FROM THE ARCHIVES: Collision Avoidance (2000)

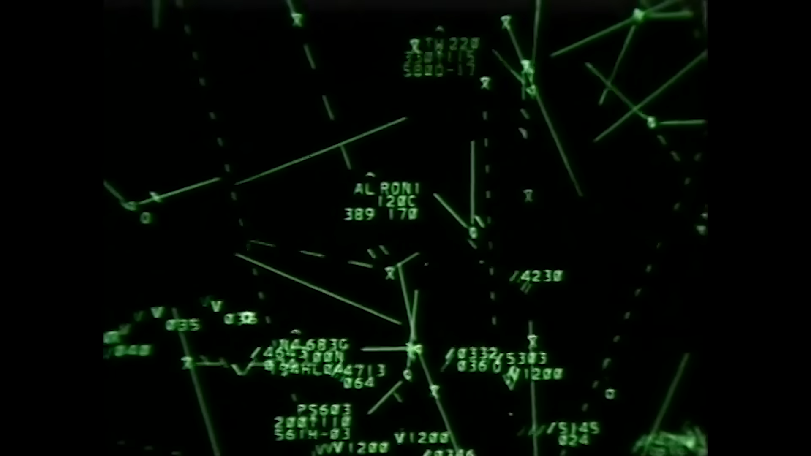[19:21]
they may not be able to provide any advisories. Remember, if an aircraft doesn't have a transponder or doesn't have it turned on, it paints a much weaker image on the radar screen and may be difficult for the controller to see and to issue advisories about.
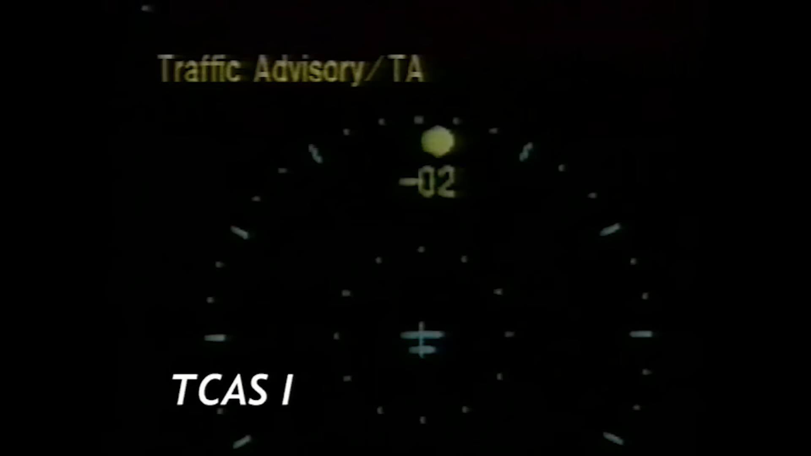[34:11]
With color-coded symbols, the display indicates which of the aircraft pose a potential threat.
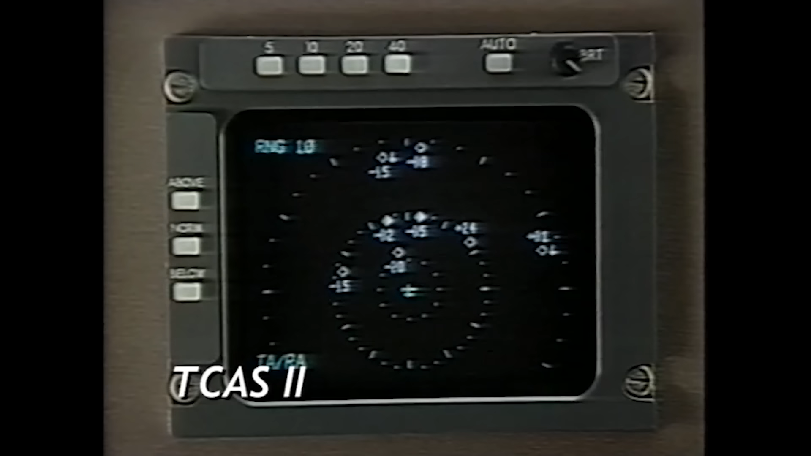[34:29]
The system determines the course of each aircraft and whether it is climbing, descending, or flying straight and level. TCAS 2 then issues an RA,